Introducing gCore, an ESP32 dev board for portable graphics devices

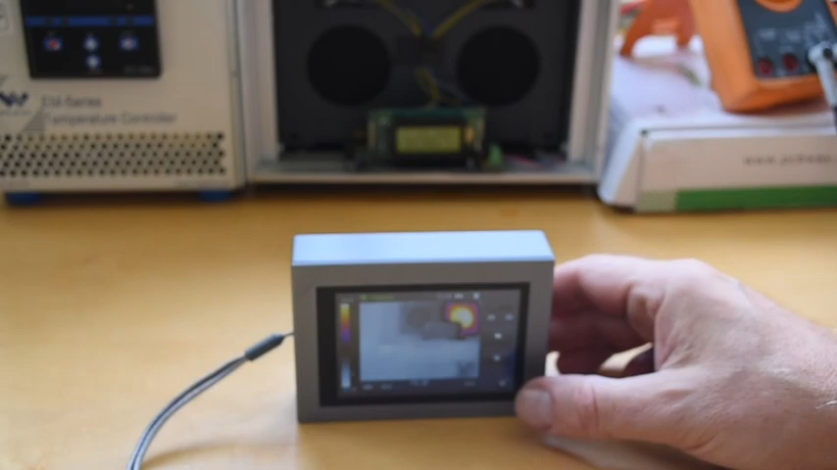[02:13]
G-Core was originally created for TCAM, a thermal imaging camera I designed and open sourced.
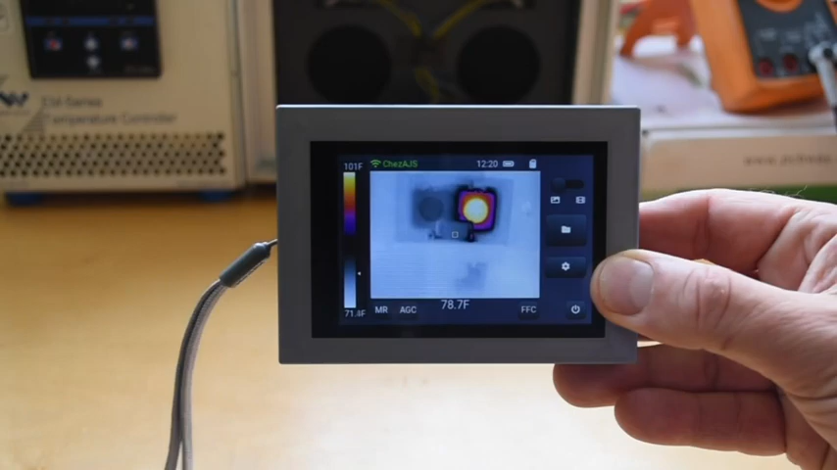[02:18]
On screen: spot 78.7°F, scale top 101°F
TCAM is comprised of a G-Core and MyTCAM Mini, also available from GroupGets.
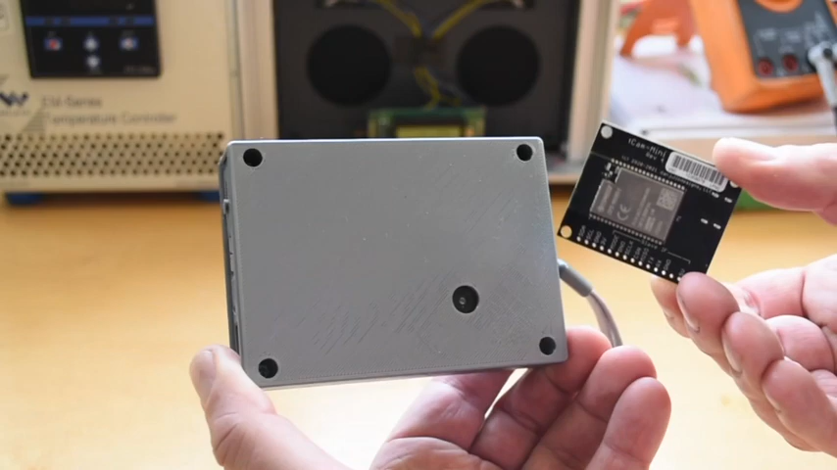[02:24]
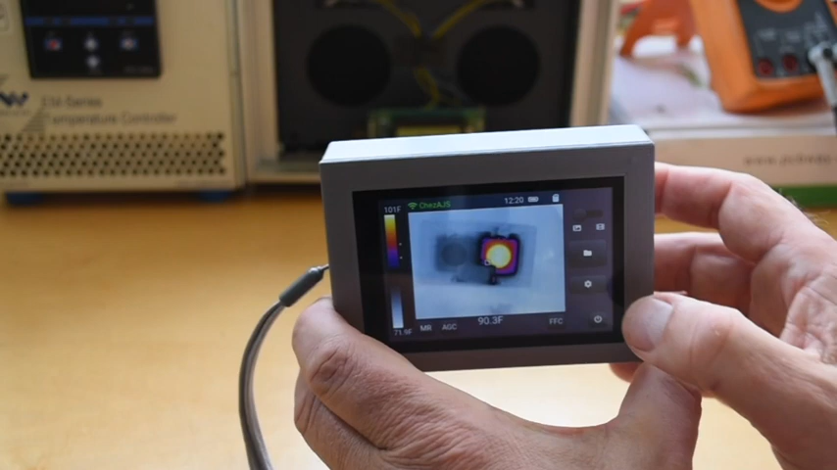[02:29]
On screen: spot 90.3°F, scale top 101°F
G-Core's fast display and LVGL enable a responsive user interface.